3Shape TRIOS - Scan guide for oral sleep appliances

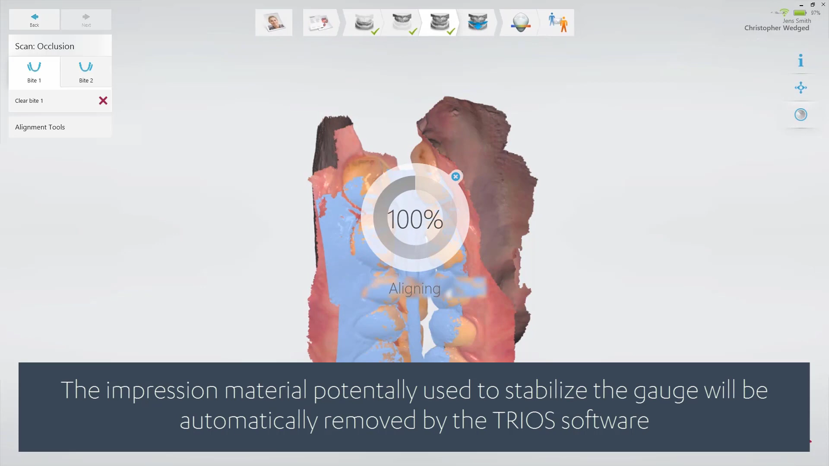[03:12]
The scan should cover at least 3-4 teeth for a perfect alignment, even if the scans snapped together earlier.